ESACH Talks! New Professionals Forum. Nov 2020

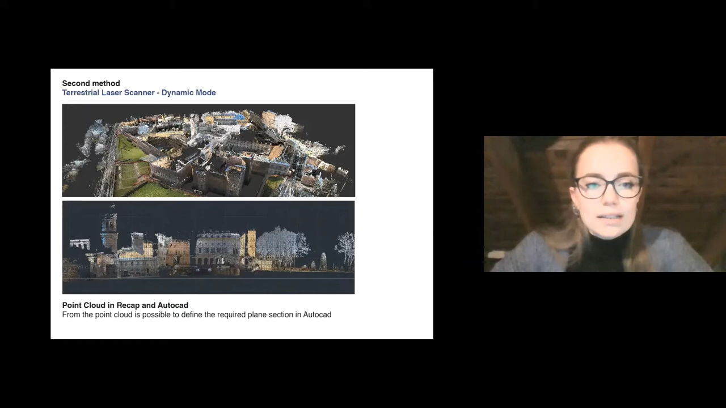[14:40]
But at the same time, you can see how low is the accuracy and how less information we can obtain from this survey compared with the first one.